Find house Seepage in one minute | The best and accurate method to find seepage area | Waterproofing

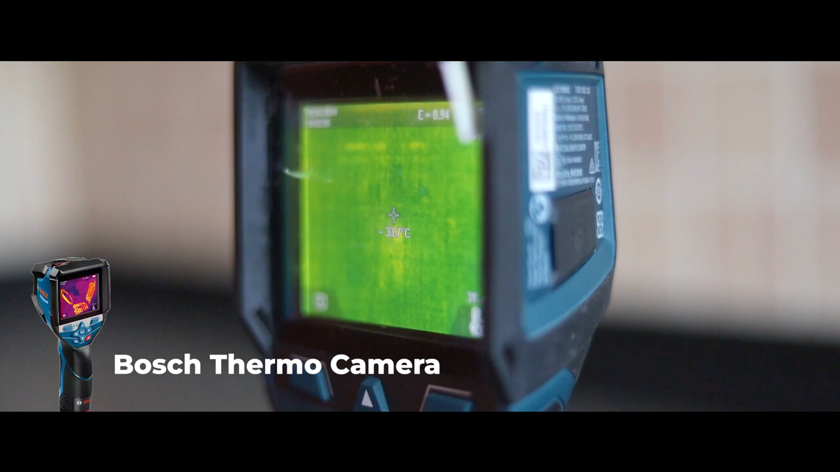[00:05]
तो जैसा कि आपको देख रहा होगा वीडियो में,
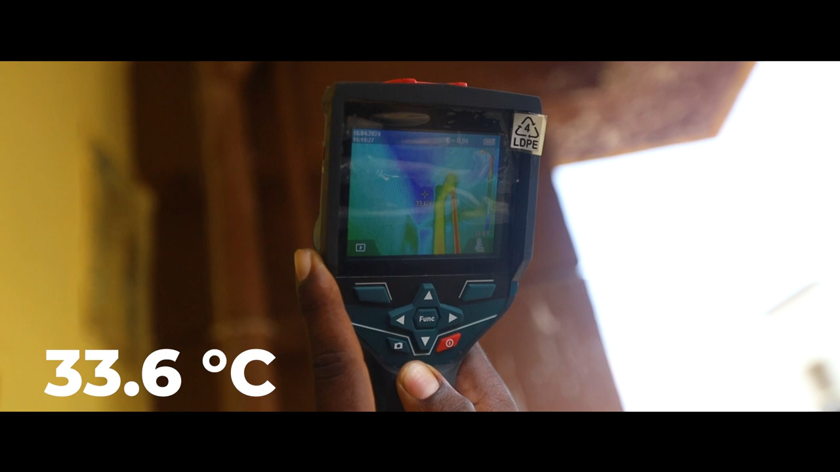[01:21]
जैसा कि आपको इस रिजल्ट में भी दिखरा होगा जो टेंपरेचर डिफरेंस है वो बहुत
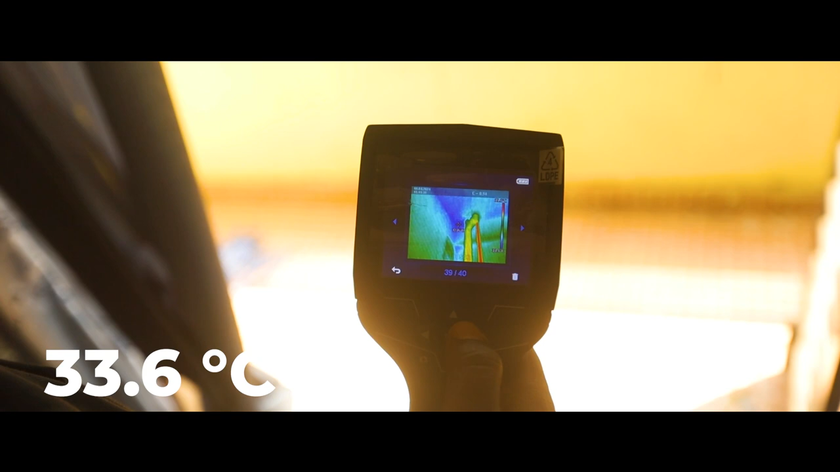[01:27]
हाई है जिसकी वज़े से ये घर में लीकेच और सीपेच का मेजर इशू था
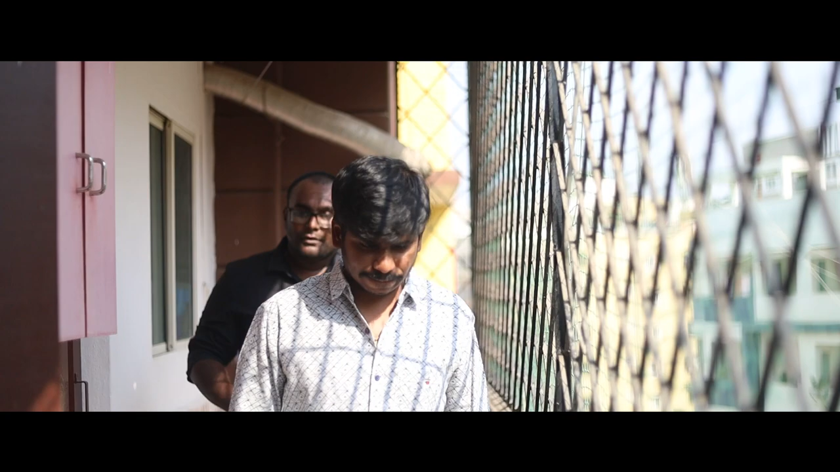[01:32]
अब इसका फाइदा ये हुआ कि हमें पूरे घर में सोज ढूनते ढूनते किसी भी तरीके कर नुकसान नहीं हुआ हमें इजीली पता चल गे कि एक्जाक्ली हमारी दिकत कहां पे है और हमें बड़े ही असानी से तर्मल स्कैनन ने बता दिया कि हमें
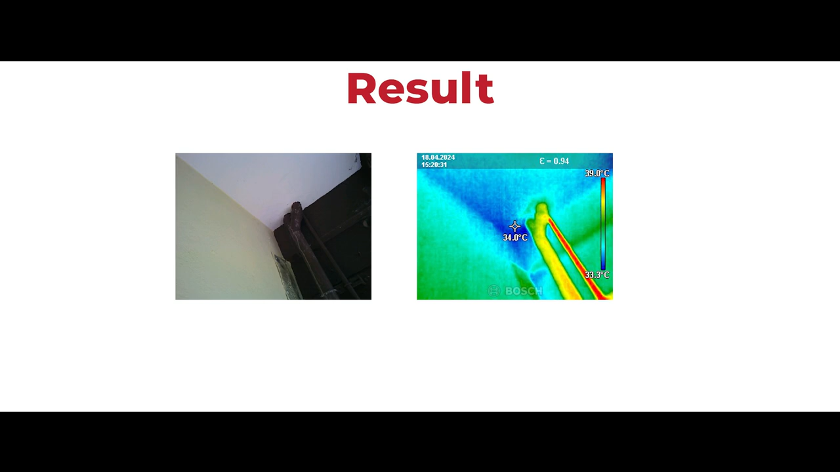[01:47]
On screen: spot 34.0°C, scale top 39.0°C
सिर्फ और सिर्फ इस एक पॉइंट पर फोकस करना है